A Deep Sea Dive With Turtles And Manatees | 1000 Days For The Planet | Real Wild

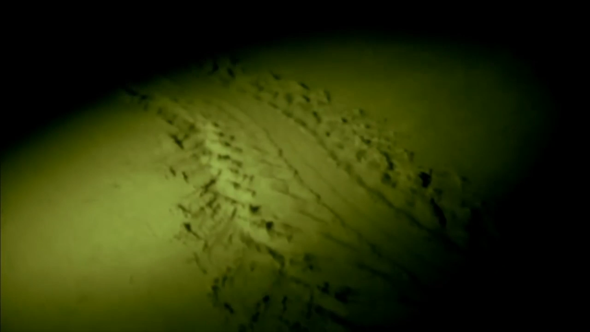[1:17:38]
At night, this beach belongs to one of the oldest and most remarkable creatures of the sea, the leatherback turtle.
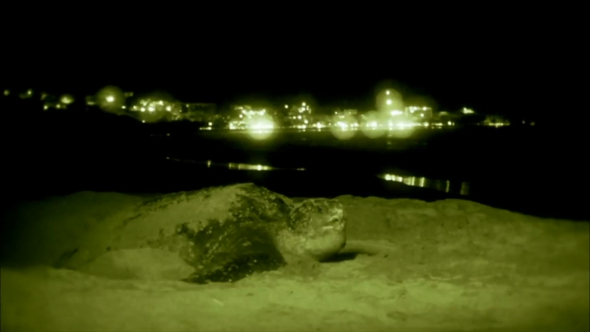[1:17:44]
At high tide, this female leatherback turtle comes ashore to lay her eggs,
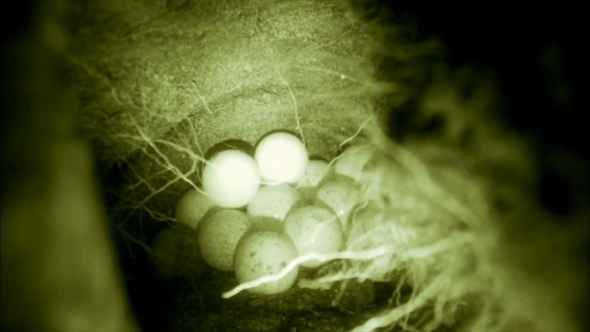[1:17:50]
just as others have done before her for millions of years.
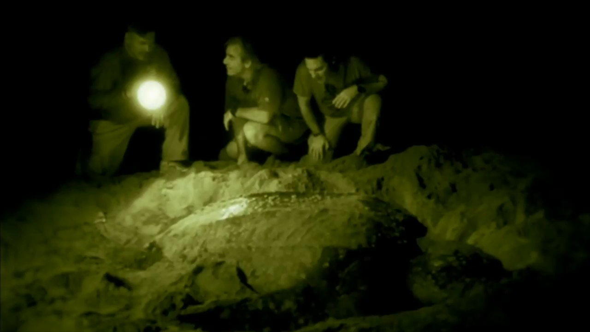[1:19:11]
And she's finished nesting. She's now in the process of early burying. But you can see how delicately she's using her hands to pat the sand down and to pack it so that the eggs are in a nice location.